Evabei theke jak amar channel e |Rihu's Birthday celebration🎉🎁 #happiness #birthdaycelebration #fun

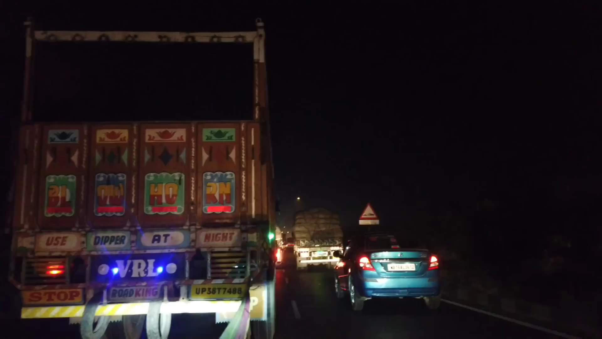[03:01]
এই যে সামনে প্রচন্ড জ্যাম, আমরা যাচ্ছি, ভেবেছিলাম আসার সময় জ্যাম হবে, বাট না, যাওয়া থেকে আমাদের সাথে জ্যাম সঙ্গে আছে, কেউ না সঙ্গে থাক। পূজা ওদিকে বাচ্চা রেখে এসেছে, খুব স্বাভাবিক, চিন্তার কথা। এ কোথায় রে?